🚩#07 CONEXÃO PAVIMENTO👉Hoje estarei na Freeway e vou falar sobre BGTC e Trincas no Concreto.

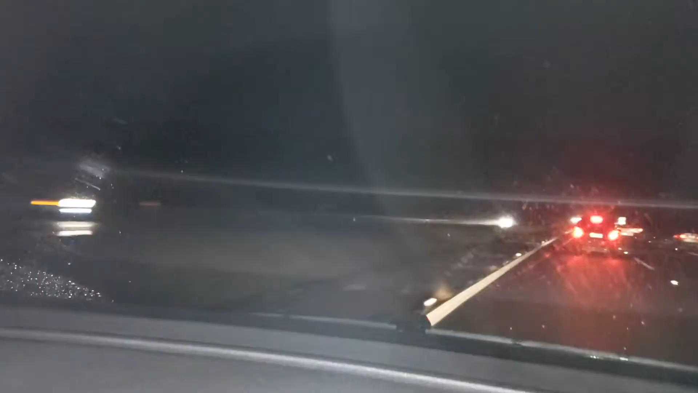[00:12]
estamos retornando aqui, eu quero que vocês observem aqui no meu lado esquerdo, eu vou quase sair fora da pista, estão vendo essa grama alinhada a cada 4, 5, 3, 4 metros, sabem o que é isso?
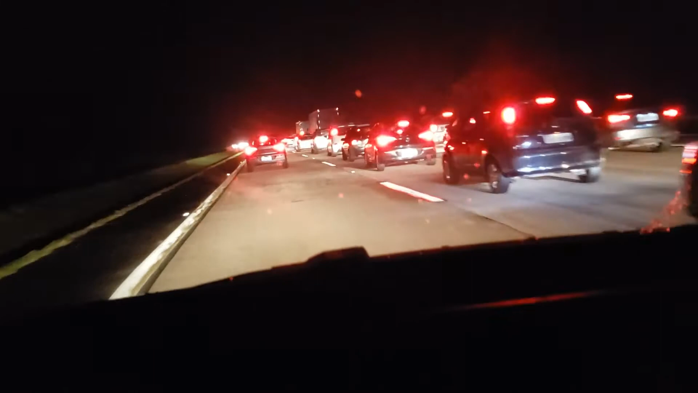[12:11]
por isso que provavelmente então não tenha a reflexão das trincas de uma eventual BGTC ou CCR que tenha sido utilizado aqui, mas a gente sempre no encontro, vocês estão vendo uma grama aqui, entre o concreto e o asfalto sempre vai criar uma junta,
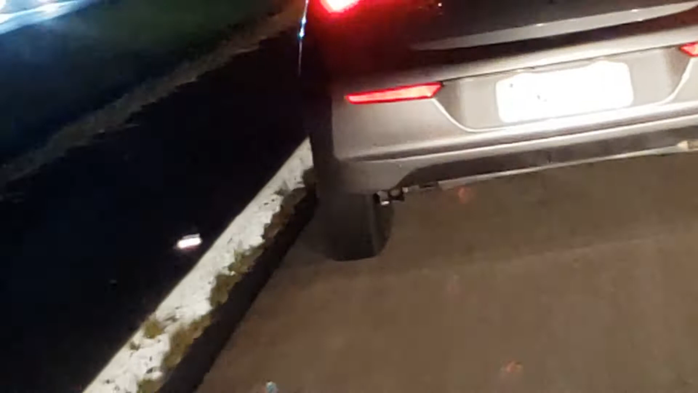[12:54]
ela empenou, deve ter empenado bastante, porque a superfície dela aqueceu muito, então ela se descolou do CBQ, em algum, provavelmente nas extremidades, e agora com a chuva ela deve estar voltando ao normal, isso vai abrindo espaço para entrar algum nível de vegetação,
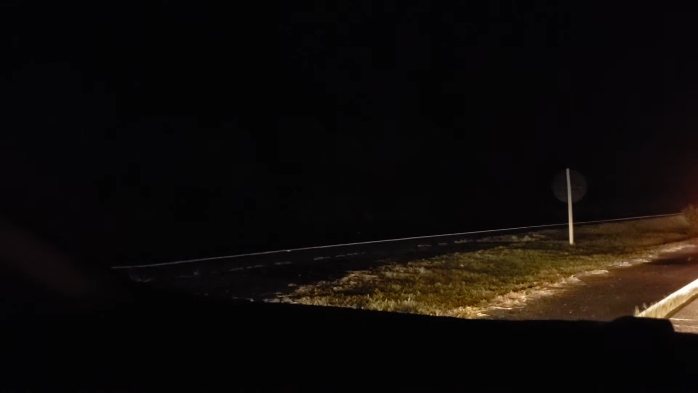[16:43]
praticamente todos os dias, se der 5, 10 dias de chuva, logo, logo vai, ela aqui gente, vem aqui na frente, no carro da frente, dá para ver uma trinca transversal, e ela provavelmente surgiu, deixa eu chegar um pouquinho, não é esperto, não é esperto,
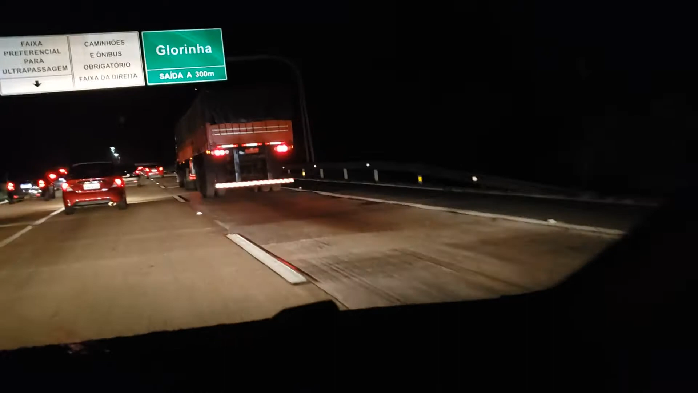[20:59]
Já tem uma sequência Um lote de placas que já foram Reformadas aqui Ou revitalizadas Aqui acabamos de passar por uma junta selada
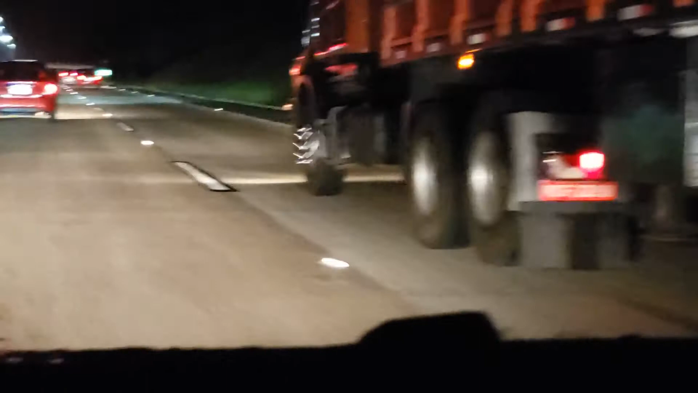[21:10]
Longitudinal Ou seja, a placa teve um problema longitudinal Aqui outro Olha aqui Eu vou passar para a faixa de tráfego pesado Está tudo bem sinalizado Aqui mesmo com trânsito Aqui é fácil de andar Veio aqui Já outra placa recentemente quebrada Porque tem um acesso aqui O acesso gera Esforço tangencial Aqui foi micro-fresado Aí está um tapetinho Não está mais por causa dos reparos
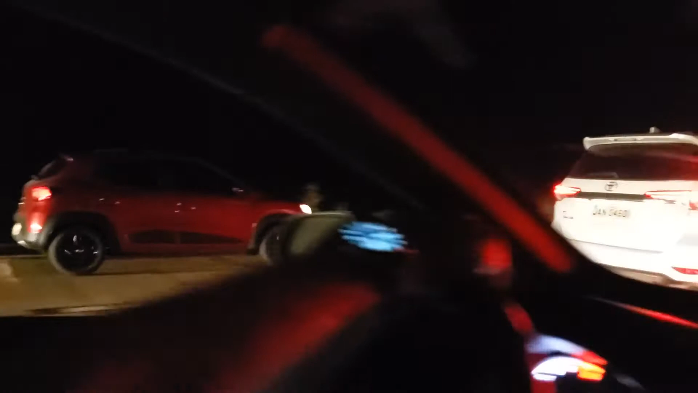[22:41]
Aqui nós estamos passando agora Aqui na frente já tem outra placa bem quebradinha E eu estou vendo aqui A placa foi selada aqui do meu lado Não vai aparecer agora aqui assim
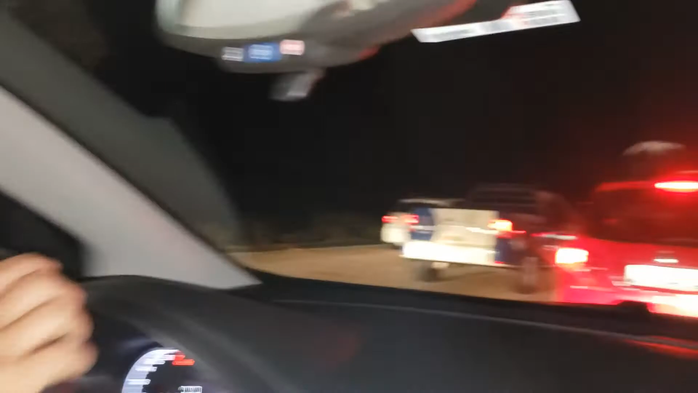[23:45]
borda preta evidentemente Porque aqui é um parrelecimento de concreto Olha a plaquinha quebrada
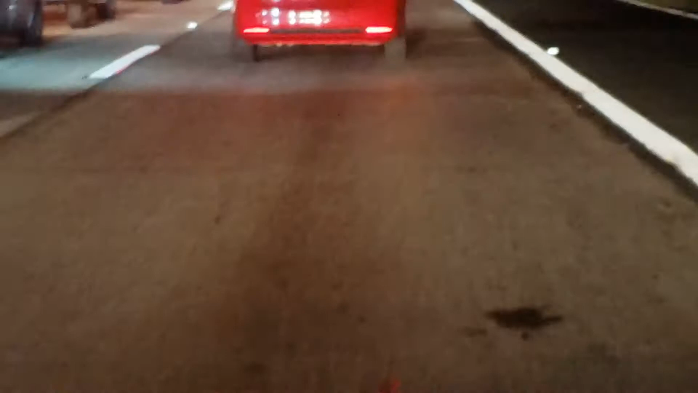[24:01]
Até o reparo já está com problema Aqui uma pena E aqui agora de novo Muitas placas com problemas ainda Eu não me detive tanto do outro lado Que ainda totalmente em CBUQ
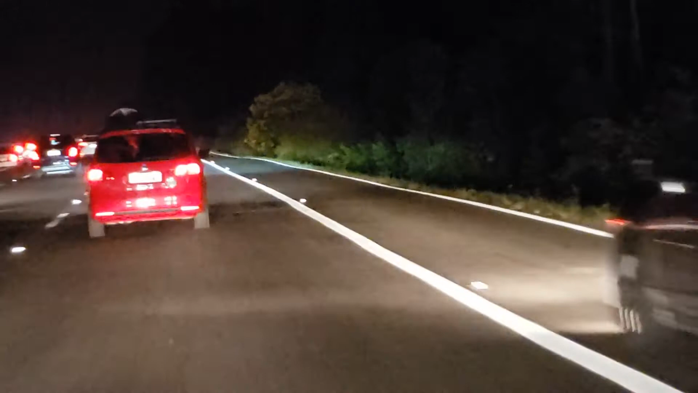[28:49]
Ele é liberado Para o tráfego Quando está Engarrafado Que nem hoje Aí tem uns Bombaião Que passam Correndo E Por isso Que ele tem Uma faixa Lá no bordo Do acostamento Contínuo E Funciona Para os que Têm pressa